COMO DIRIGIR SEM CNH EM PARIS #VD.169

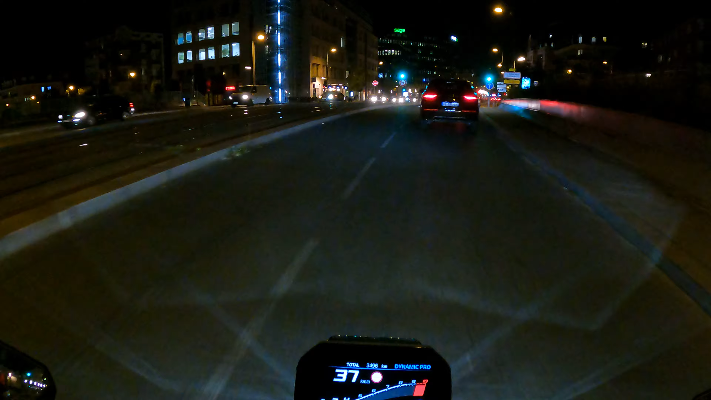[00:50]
Então, povo, dá uma olhada nesse carro Tem um carro à frente desse aqui Desse Golf aqui Tem um outro carro,
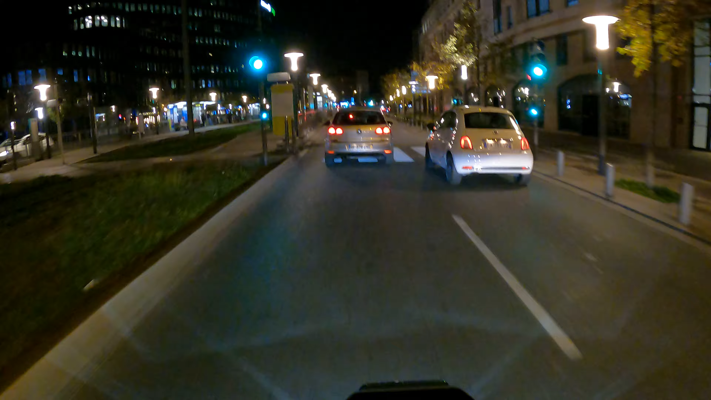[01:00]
vou ver se eu chego mais próximo dele Ele pegou o mesmo caminho que eu Então,
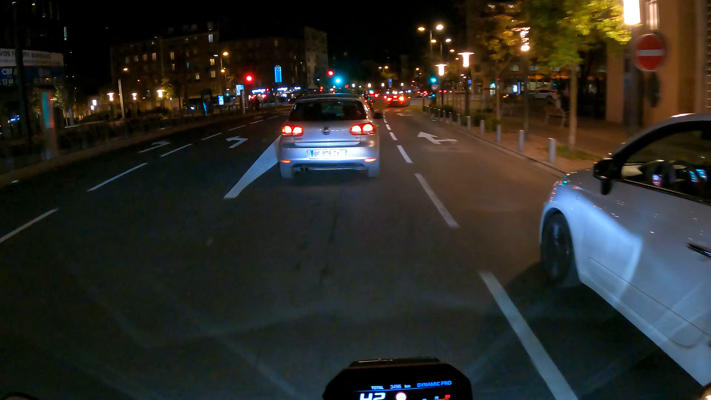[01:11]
vou chegar perto dele Vocês dão uma olhada Quando eu falo pra vocês que Paris é perigoso É por causa disso Porque, olha só
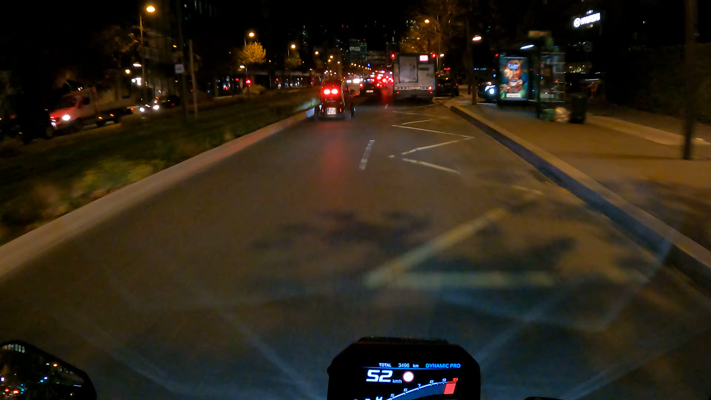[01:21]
Tá vendo esse carro aí? Tweezy É um Renault Ó Viu? Não precisa de ter carteira É igual os scooters Não precisa ter carteira pra pilotar scooter Eu não preciso ter carteira pra pilotar aquele carro lá